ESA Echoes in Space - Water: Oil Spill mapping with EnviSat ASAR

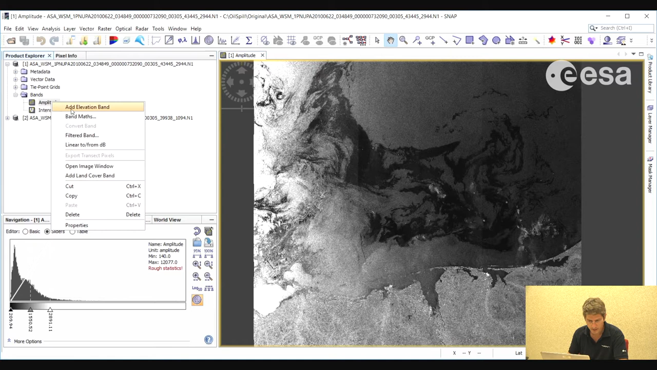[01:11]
However, we would see it more clearly in the dB, in the decibel band.
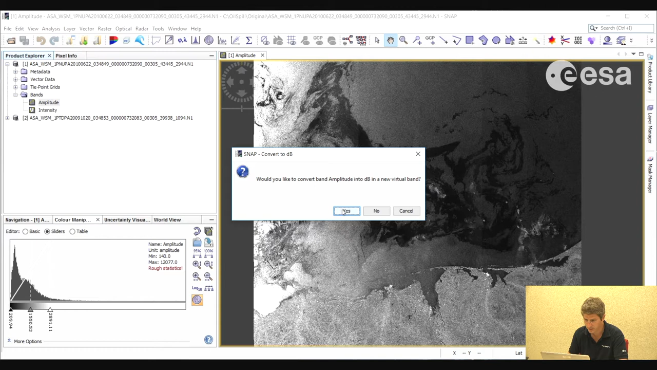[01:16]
So if we create a new band for decibel and then if we visualize that then we can see more clearly the extent of the oil spill.
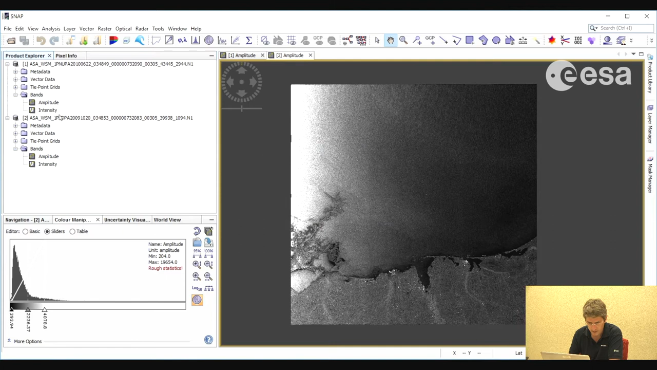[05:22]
So we go to delete. In any case we will have a decibel band in the final product. Then we go to tools, batch processing, and we select add opened. And then here we will load our graph. And here we have our processing chain, which we will apply to these two images.
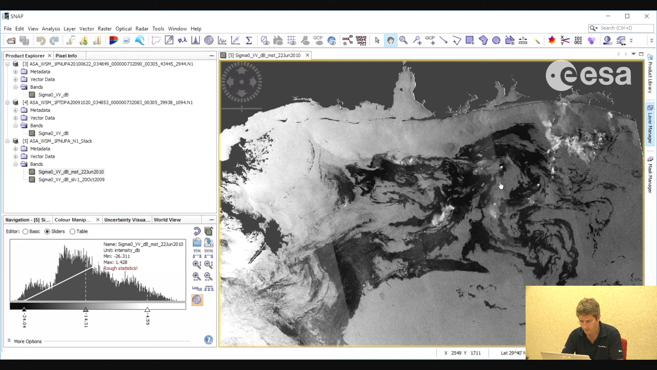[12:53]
Taking into account also the archive image. And what we will do is we will look at the difference in decibel between the two images. To do that, we will open the two images in two separate viewers. In order to have them both open. Then we will go to pixel info. So we will go to view tool windows pixel info.
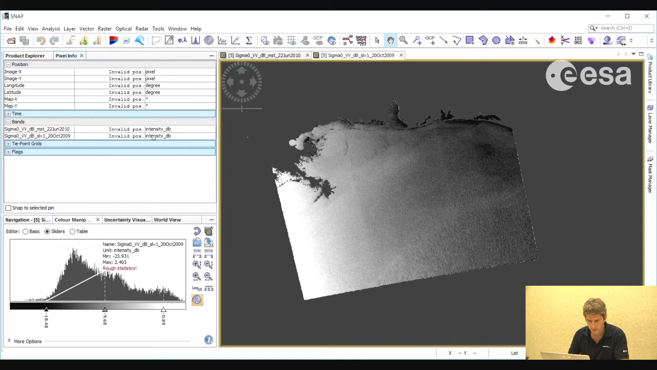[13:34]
And then as we move the mouse icon over each image. We will see the values in decibel for both images.
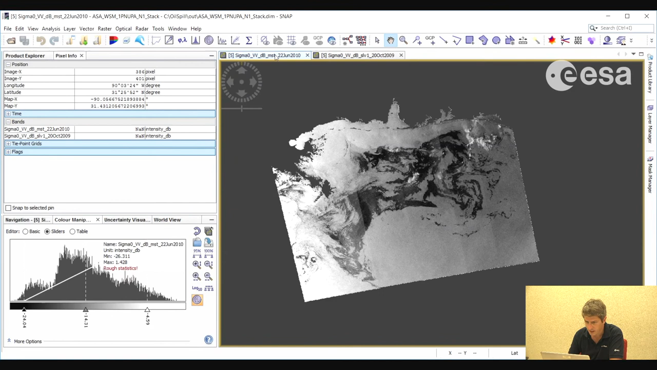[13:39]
So let's go to the area covered by the image in which we see oil spill. And here, if we move the mouse icon over the image. We will see that over the C, there is very little difference in decibel. Both images are more or less the same. Whereas over the oil spill, we have a much lower value for the crisis image in which oil spill is present. And a much higher value over the archive image in which there is no oil spill.